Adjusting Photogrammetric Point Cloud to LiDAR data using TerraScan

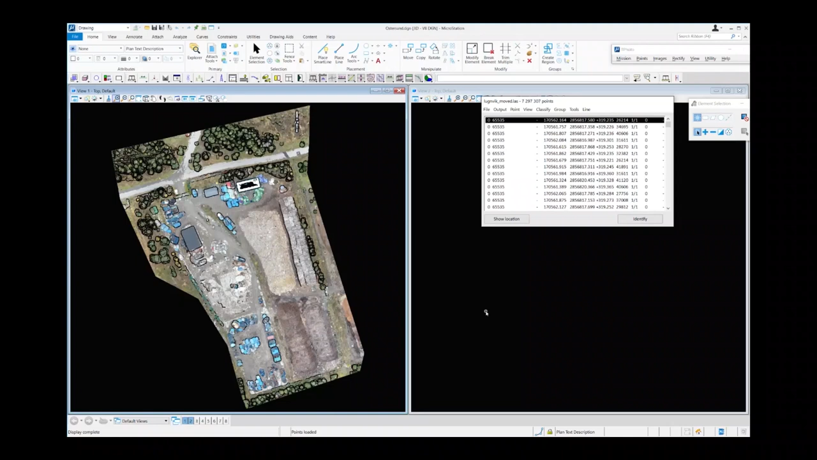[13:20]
case it's moved to a totally different position. So I have no clue about how far away it is or what the coordinate system is. It's also been rotated. So I want to move this point cloud to the position of the orthophoto. For that I am going to use the Terascan tool Translate and the tool Rotate. So I will start by moving the point cloud with the tool Translate.
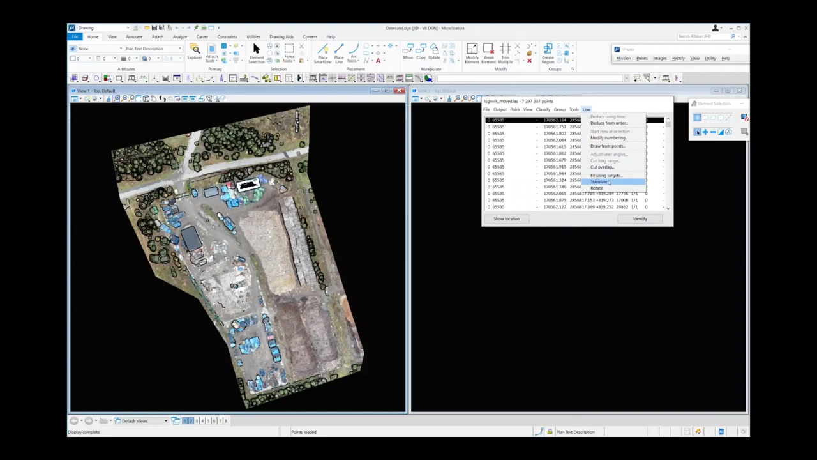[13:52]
So I will go to Line Translate and then I choose one corner of this building as a reference point.
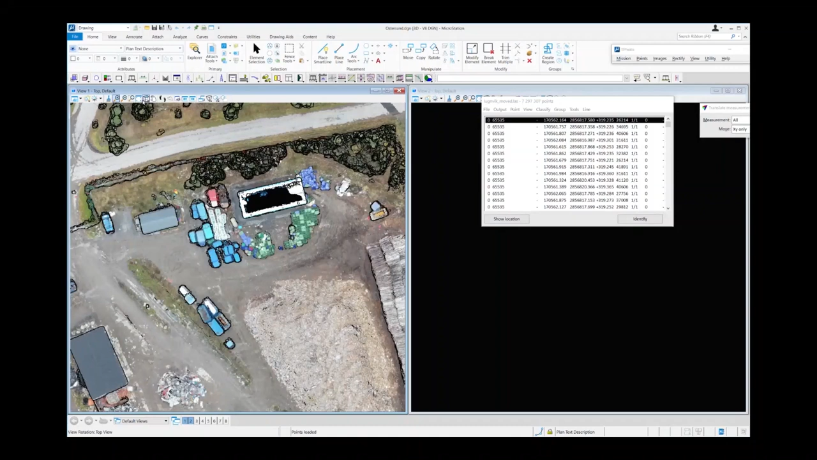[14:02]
And then I go to the orthophoto and find the same reference point and click. And then the point cloud is moved to that position.
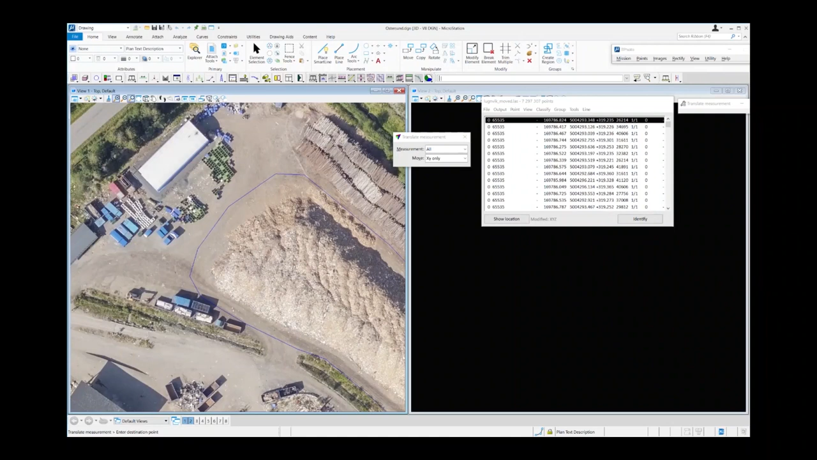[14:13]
So now the two datasets overlap.
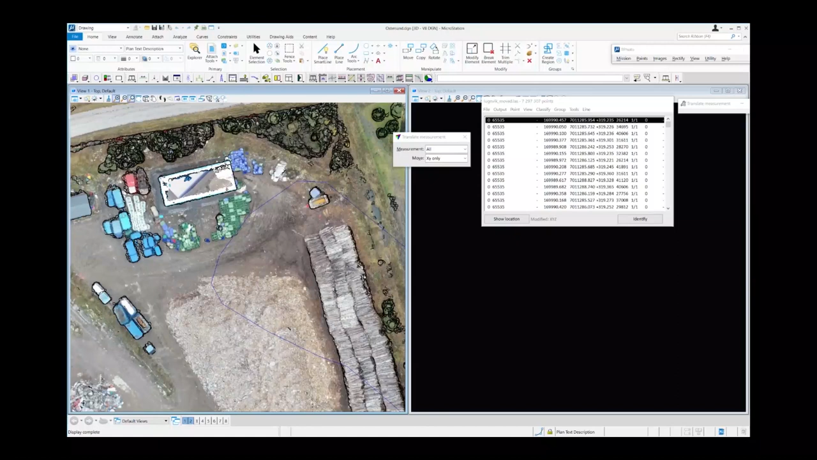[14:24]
Now I would like to make a rotation. And just to make things more clear I want
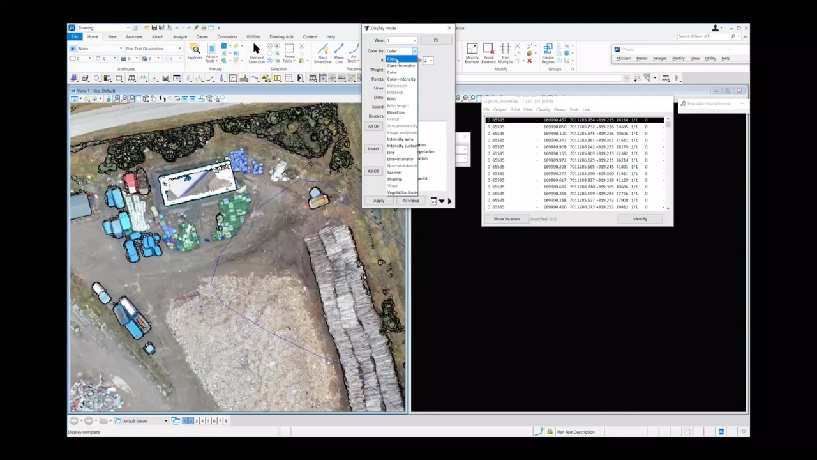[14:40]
to change the display mode to show you that there is a different rotation between the orthophoto and the point cloud. So now I will rotate and then I will click one of the points as a center of rotation and then one of the corners of the buildings as one of the points to rotate.
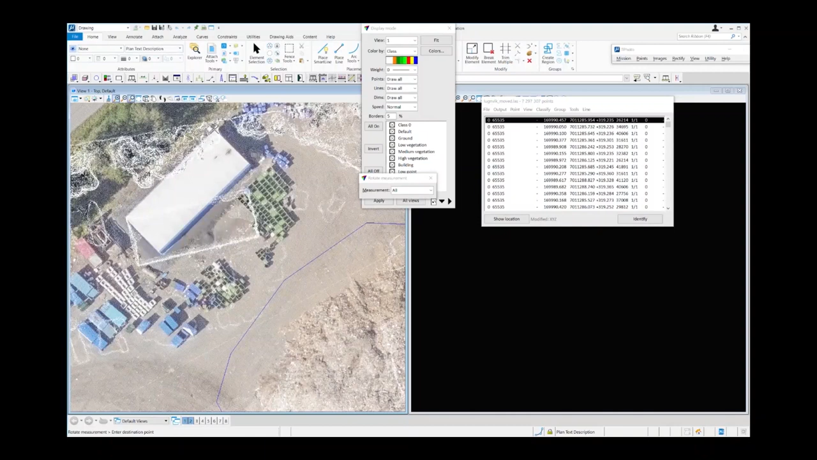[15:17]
So I will choose another corner of the building and then the
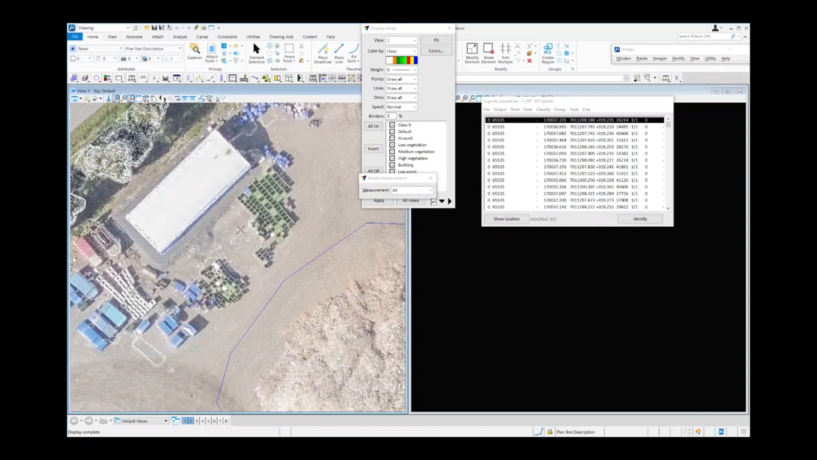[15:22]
point cloud is rotated to fit the orthophoto.
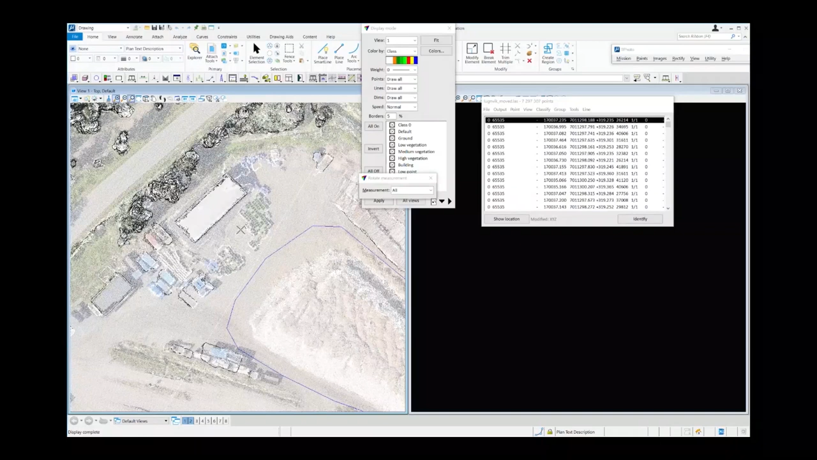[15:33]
So if I do this several times of course I will get a better position. You can choose also to do this in all three dimensions if you like.
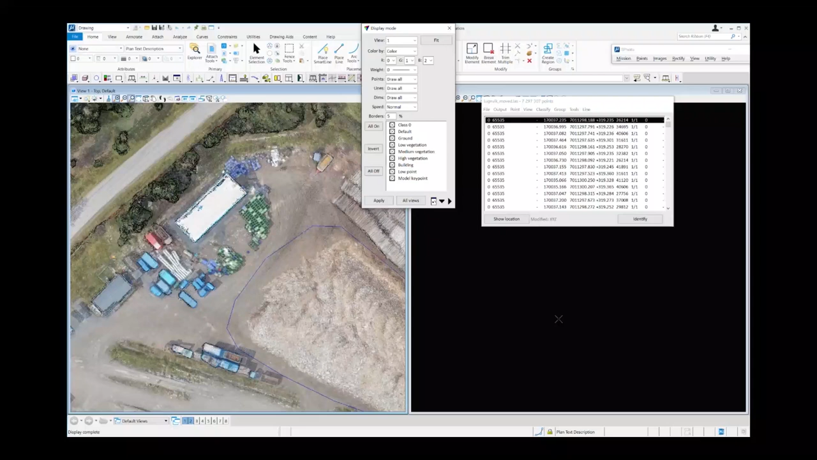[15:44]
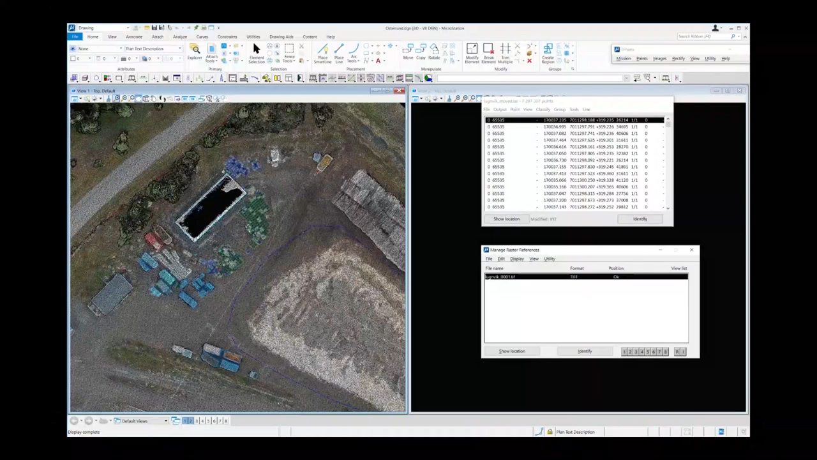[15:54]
So now we come to the last example is how you can georeference the photographic point cloud using control points.